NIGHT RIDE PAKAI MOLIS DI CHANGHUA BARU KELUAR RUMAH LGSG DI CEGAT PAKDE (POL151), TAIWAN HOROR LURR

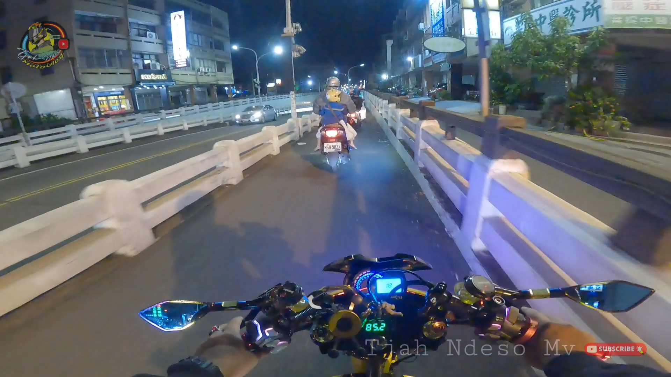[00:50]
Bismillahirrahmanirrahim. Di video kali ini saya mau mubung-mubung di area Canggu lor, nekrek lagi
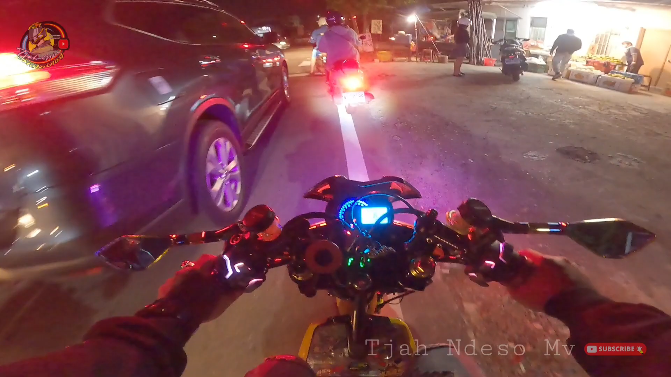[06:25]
Kalau siang nggak jualan es tebu, tapi kalau malam jualan kopi. Malah aneh tuh. Macet lor. Nah di depan sini itu kan ada logo spesialis motor lho, ada lurus sama ke kiri.
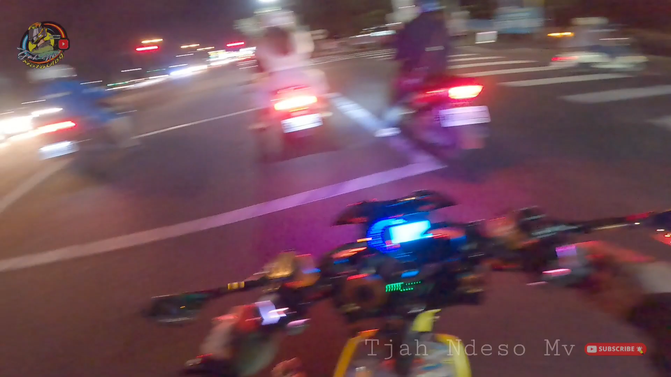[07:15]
Jadi kalian aman, gak bakal kena tilang.
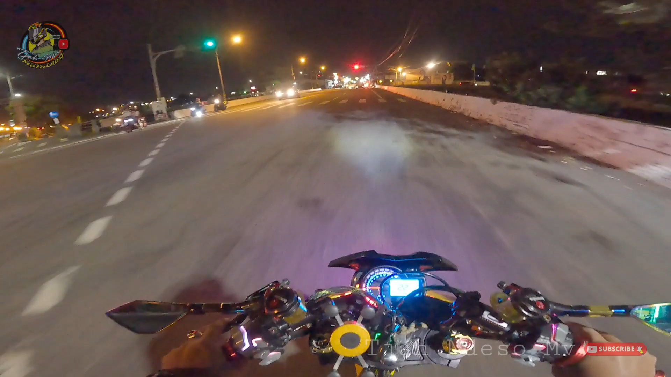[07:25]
Beda kalau kalian langsung ke kiri, selain kena tilang juga bahaya lho.
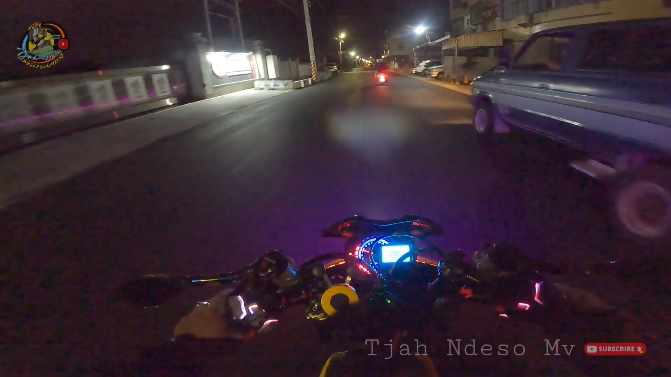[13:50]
Halus sampai lampu enggak tembus rata lho gara-gara aspal baru. Kalau lampu LED enggak kelihatan.